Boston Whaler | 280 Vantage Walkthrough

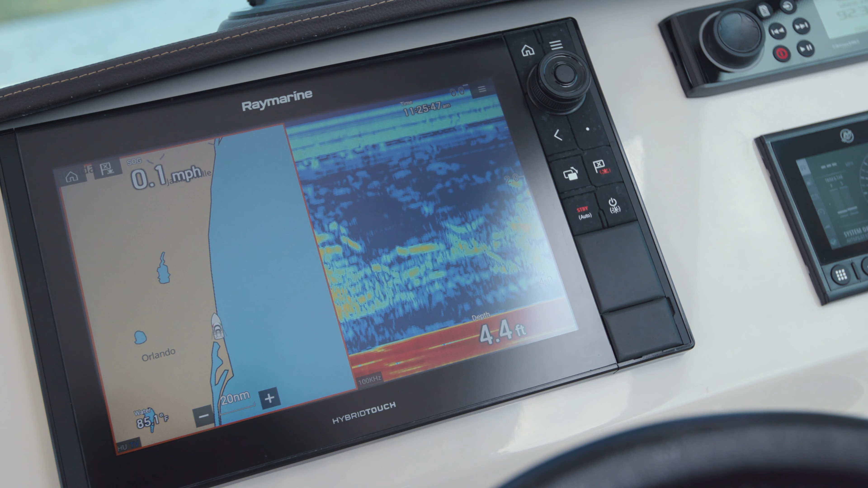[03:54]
On screen: depth 4.4 ft, speed 0.1 mph
We've got a deluxe helm electronics option that brings in every piece of electronics,